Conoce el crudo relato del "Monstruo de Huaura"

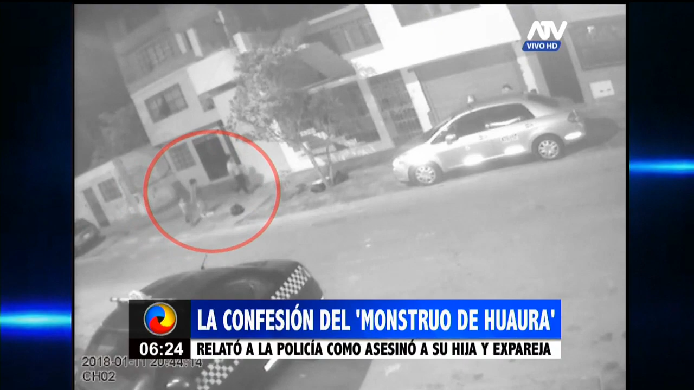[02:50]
Sus contradicciones y el video de una cámara de seguridad donde se le ve con sus víctimas el 11 de enero, día que desaparecieron, terminaron por delatarla.